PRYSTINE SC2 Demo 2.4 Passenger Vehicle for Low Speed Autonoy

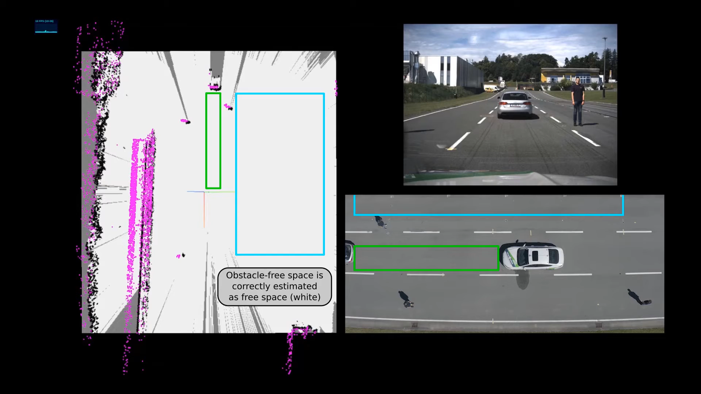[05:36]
Obstacles are estimated as occupied space, which are in black. Obstacle free space is correctly estimated as free space.
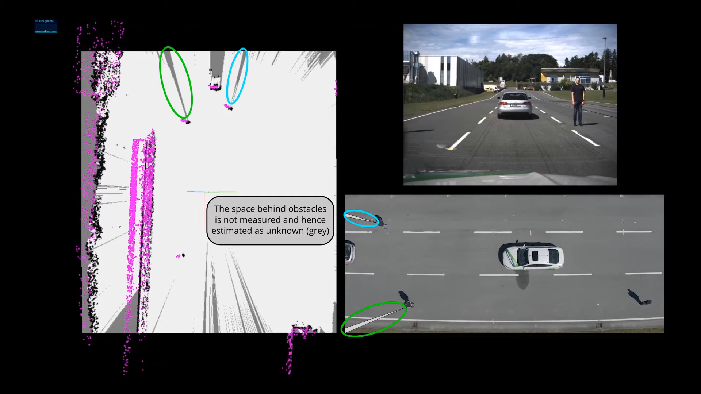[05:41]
The space behind obstacles is not measured and hence has estimated a gray area, which appears as a shadow. Occupied space is updated when the obstacle moves.
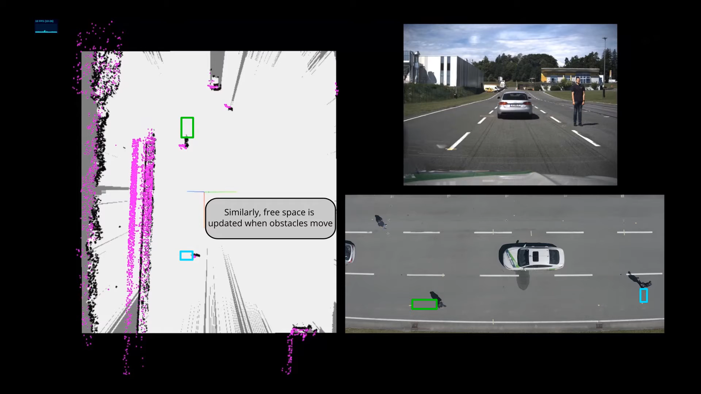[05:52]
And similarly, free space is updated when the obstacles move.
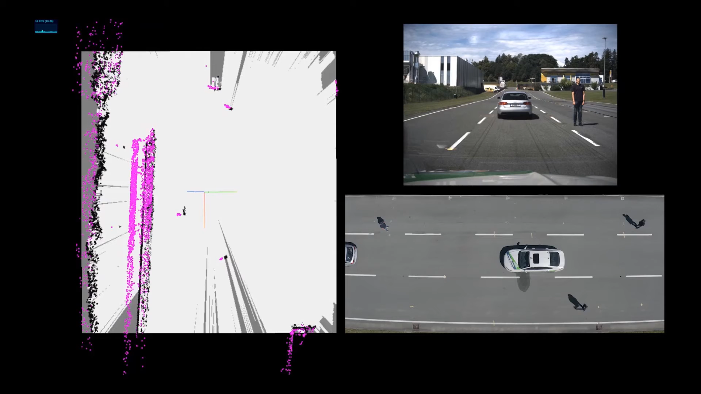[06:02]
So as you can see, we can accurately form the occupancy grid around the vehicle utilizing the lidar sensor.
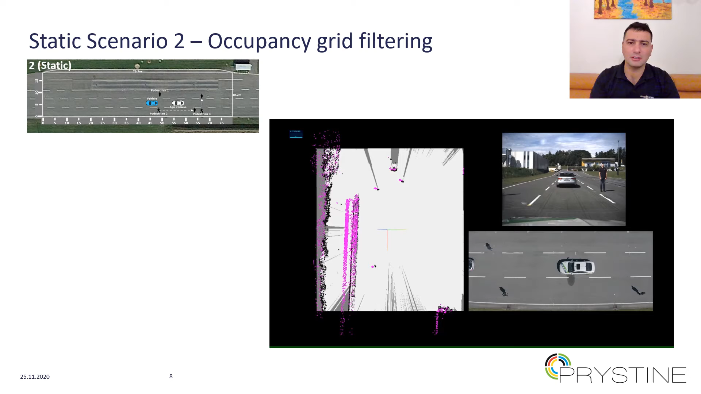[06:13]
In scenario 3, which is a dynamic scenario, we validate the object classification and object tracking algorithms. According to this scenario, the vehicle is moving in a dynamic environment, composing of other vehicles and pedestrians that are in motion. Here is how the algorithms are validated.
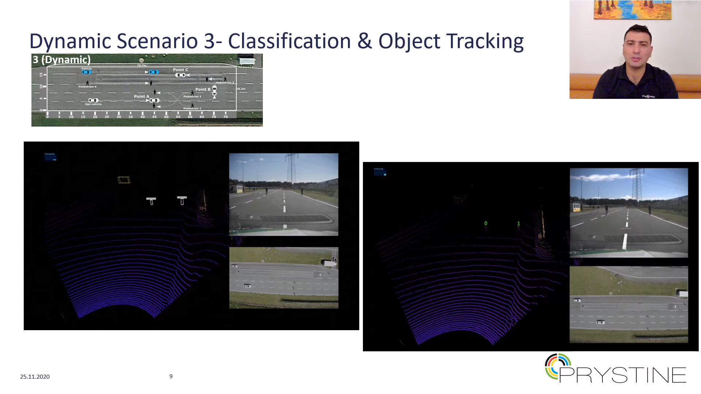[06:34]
First, we look at the object detection algorithm.
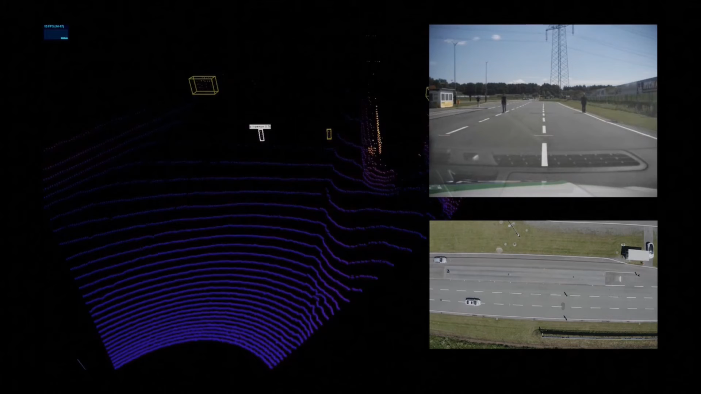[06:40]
The vehicle is approaching first to two pedestrians that are coming to the vehicle. Every detection is annotated with a class and a confidence score. When the pedestrians come close to each other, they are clustered together and classroom formation is lost for a couple of frames, but then later associated again. When the objects leave the camera's field of view, their class information is lost forever.
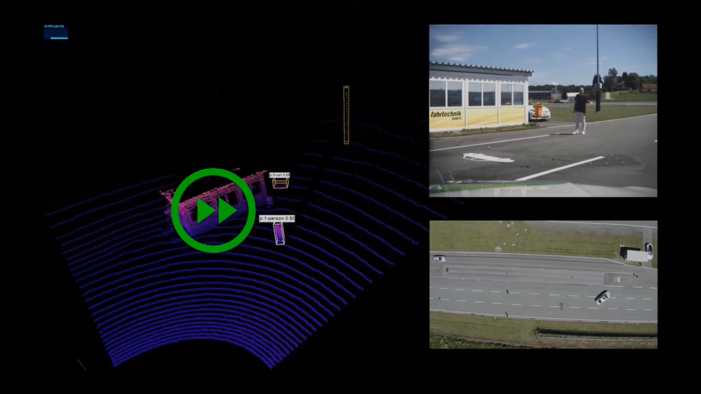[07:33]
There is a parked vehicle which is detected even though only a small portion of it is visible. Next, the vehicle is completing a complete U-turn and then approaching to two objects,
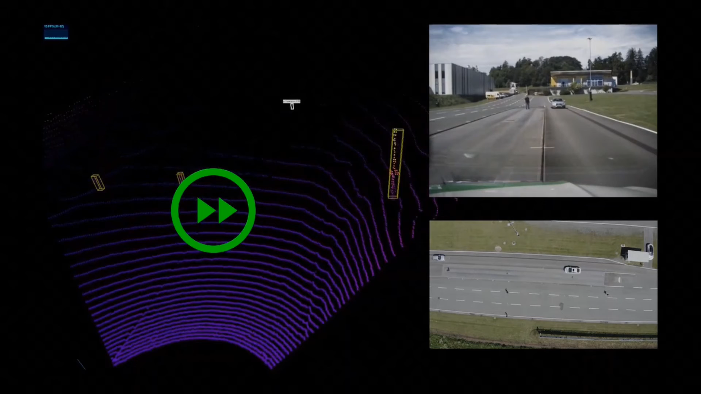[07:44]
one pedestrian and one vehicle. The distant vehicle is not fully detected due to the small number of points covering it. But as the vehicle gets closer, now it is detected fully.
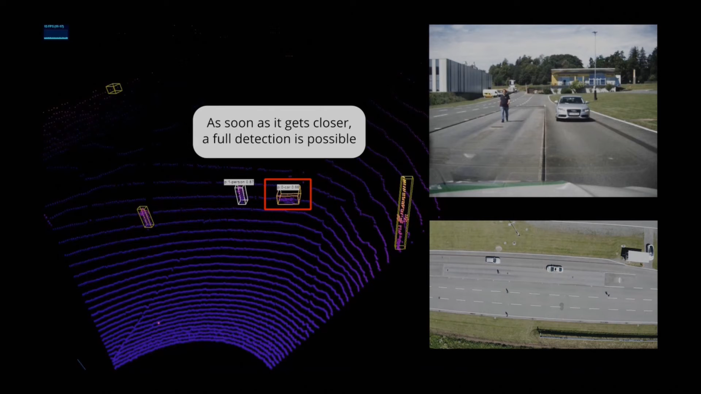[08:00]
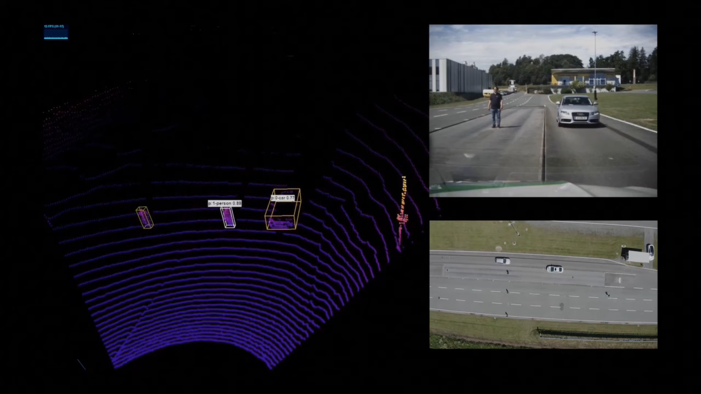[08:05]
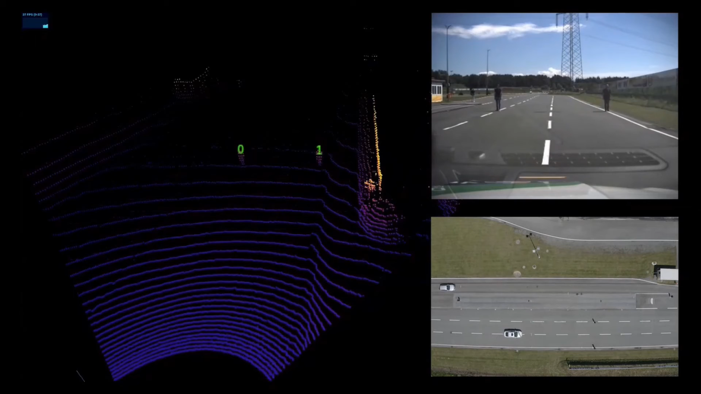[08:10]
Next, we look at the object tracking algorithm again using the same scenario. We see that there are numbers associated with every object in incremental numbers.
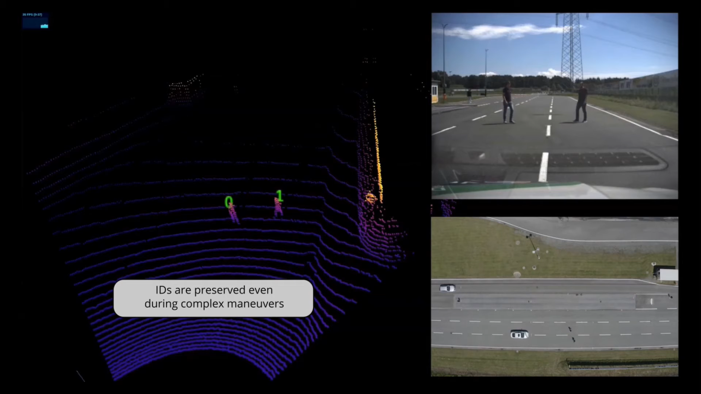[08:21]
IDs are preserved even during complex maneuvers, as in this case they are crisscrossing each other.
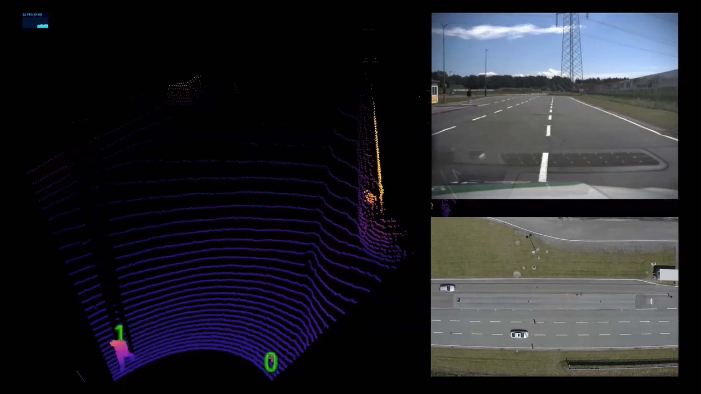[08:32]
The vehicle is speeding up again and coming to a U-turn. New objects are associated with incremental numbers. Trajectories are extrapolated when objects leave the sensor field of view, as expected.
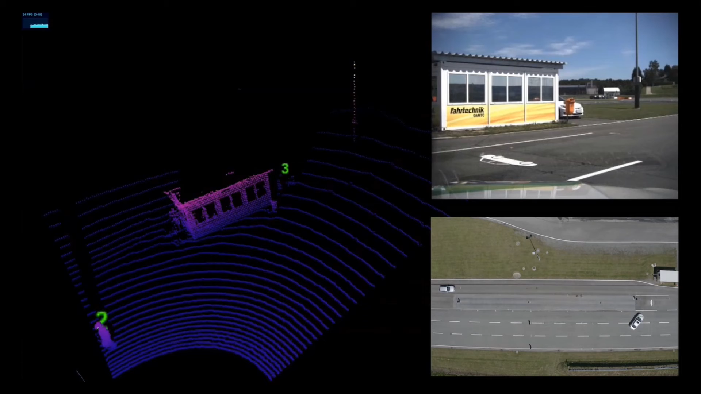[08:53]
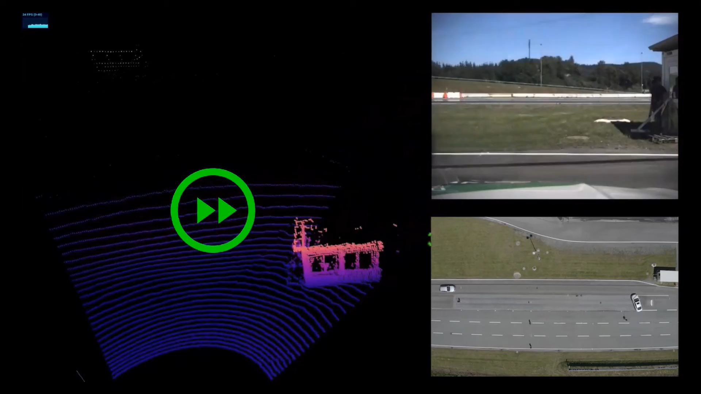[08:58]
The vehicle is completing the U-turn and coming to the two objects that are approaching. First, the pedestrian is detected and then the vehicle.
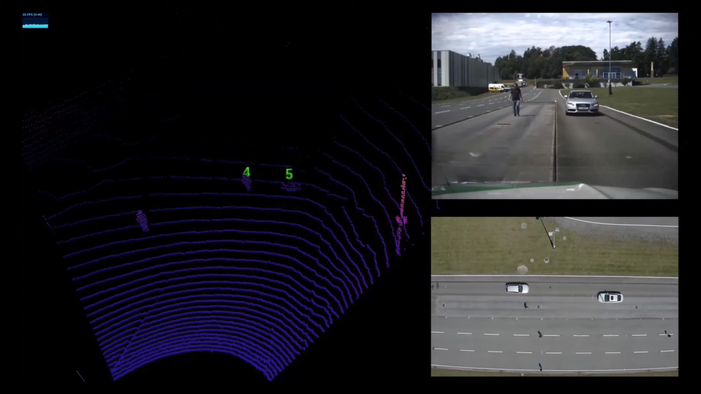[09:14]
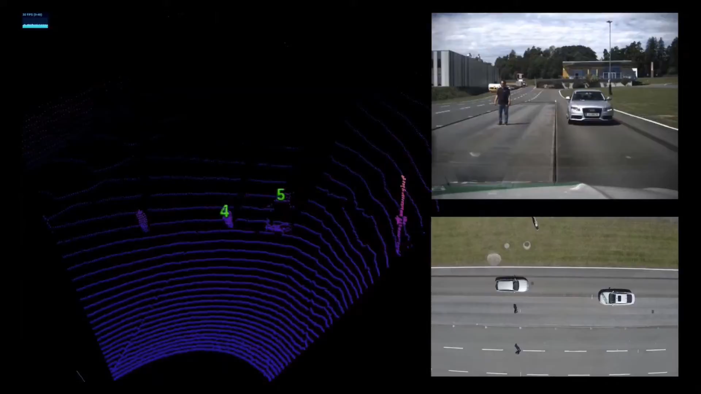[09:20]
Next, as part of scenario number four, which is a dynamic scenario for evaluating path planning algorithms, we show an example of forward parking. As part of this scenario, the vehicle is required to park into a designated parking spot.
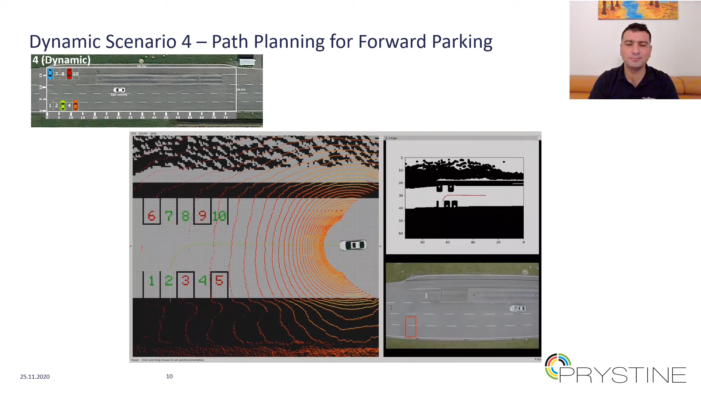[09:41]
Here is how the algorithm works. First, the vehicle is localizing itself thanks to its DDR sensors. And in this example, it's supposed to park at the location number two. So, it follows the path generated and conducts the necessary maneuvers to park itself to the designated spot with a high accuracy.